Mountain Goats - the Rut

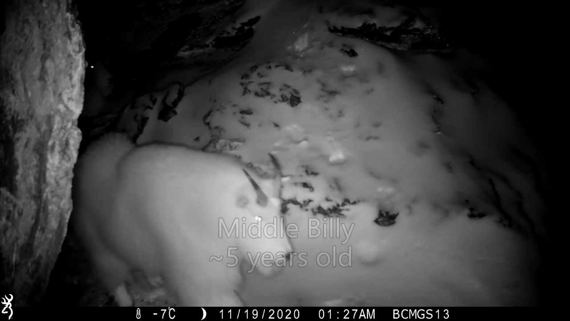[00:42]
First up is a mature male that we will call Middle Billy, about 5 years of age. That's his voice. Here it is again.
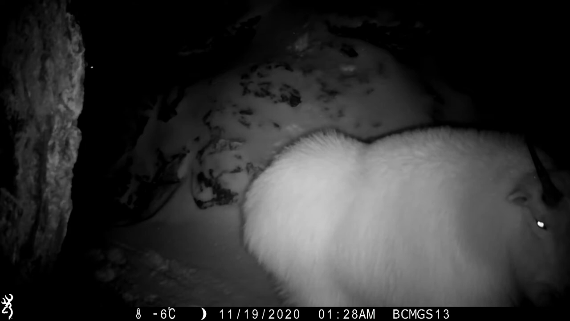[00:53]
Next we meet Teen Billy,
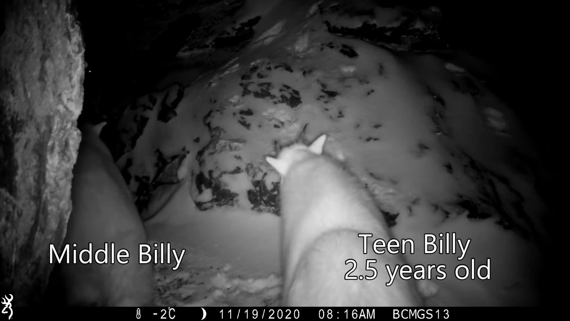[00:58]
a juvenile male, about 2 1⁄2 years old.
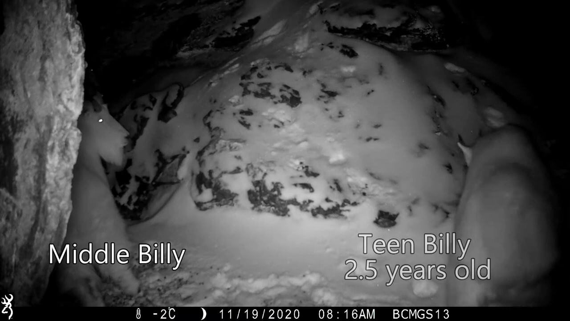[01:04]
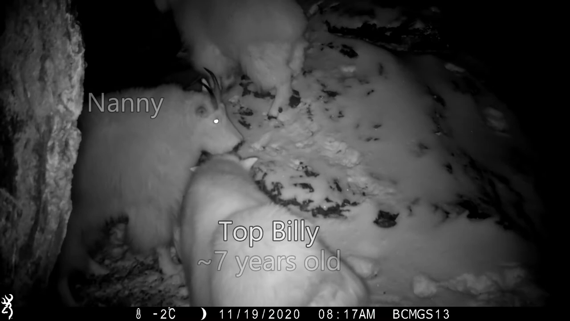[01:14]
Finally we meet the third Billy, we call Top Billy, about 7 years old. Teen Billy feels the hormones associated with the rut, but this nanny does not appreciate his advances.
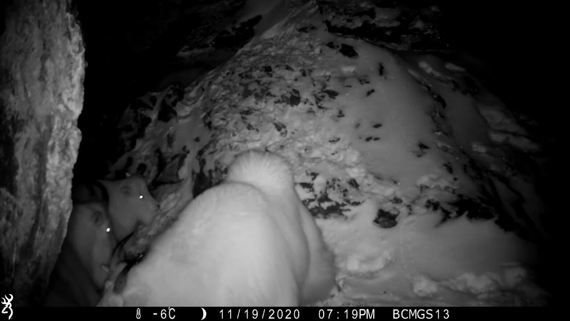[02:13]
Sniffing and tongue flicking by the Billy are both rut behavior.
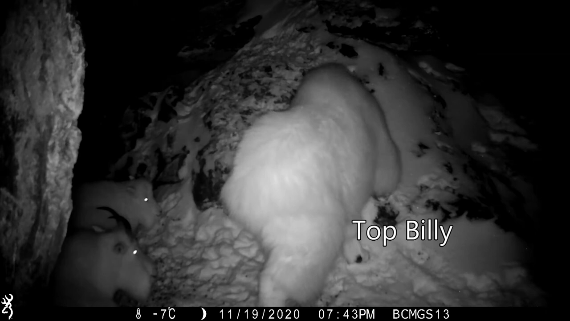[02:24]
Now listen for the voice of Top Billy.
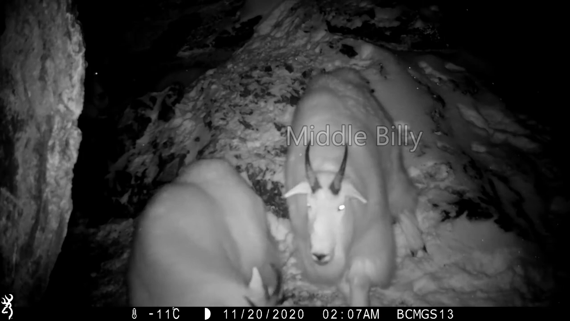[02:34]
The nannies are resting and the billies go back and forth from nanny to nanny.
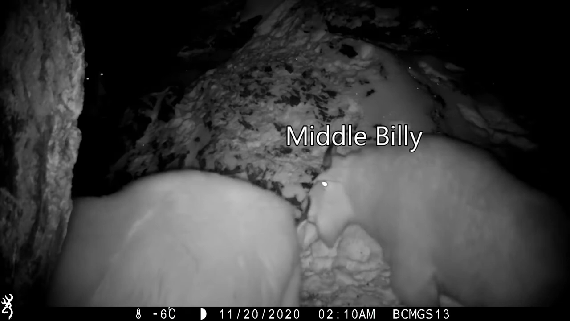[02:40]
Middle Billy lays down to appear less threatening to the nanny.
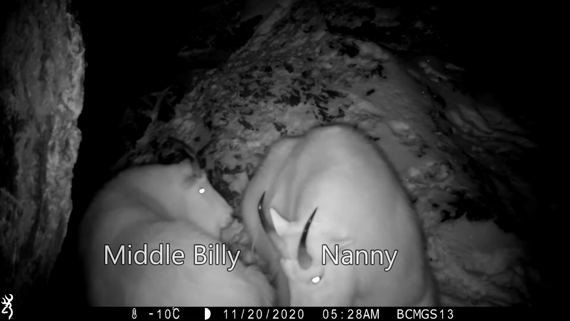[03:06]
The billies are always so polite to the kid.
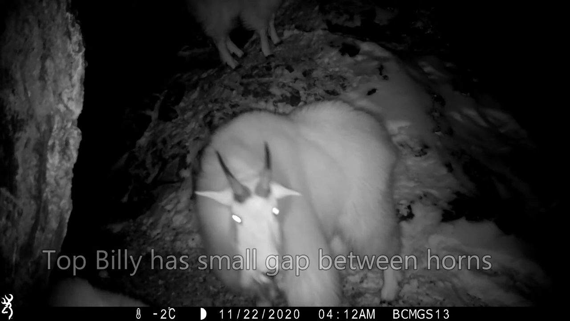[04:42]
Very important. From here we'll just let top Billy show you the final steps of the mountain goat rut.
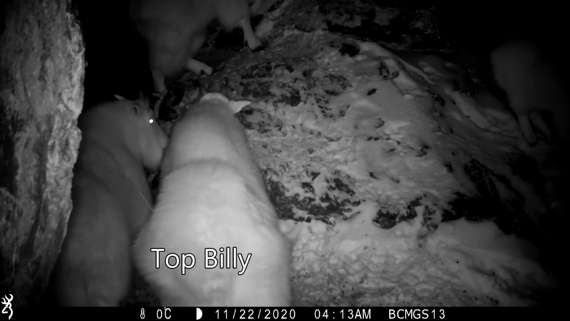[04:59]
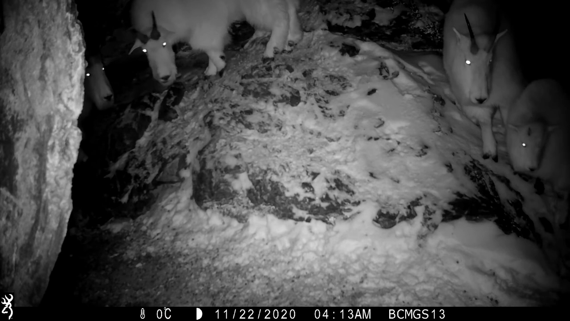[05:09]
The Billy can tell if the nanny is ready for her scent. . .